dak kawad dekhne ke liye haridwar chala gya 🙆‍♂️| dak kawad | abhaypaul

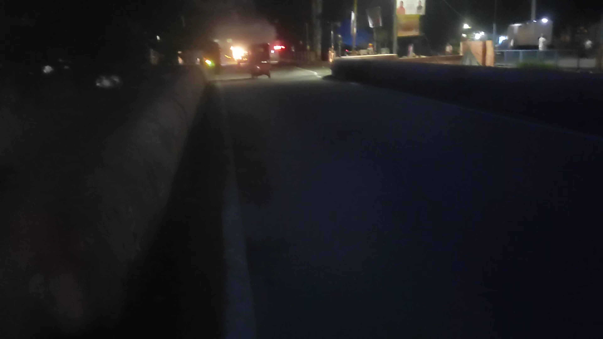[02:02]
रा तुरे तीन वजे उटके में अपना रेनिंग रुनिंग प्यालेत अधर और गया नीन तो आने रेसे रेक उचका मिगर लो यह और यह बाइए कावड लेगे जा रहा भाई बोले जो है
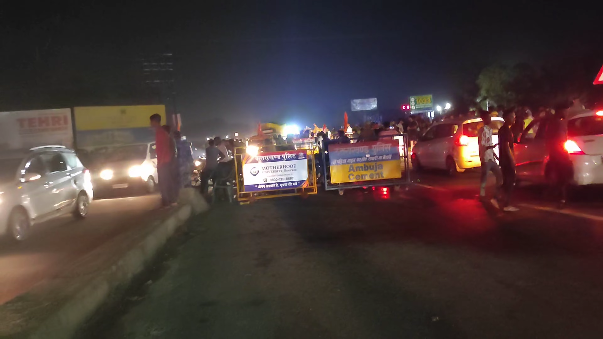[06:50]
क्राउट शेक्ट रहो गलाल कितना जाथ है और यह देखो पुरी के पुरी यहां पे पुलीस वगयरा जो है और काक सारा है देखो यहां पे आर्म वगयरा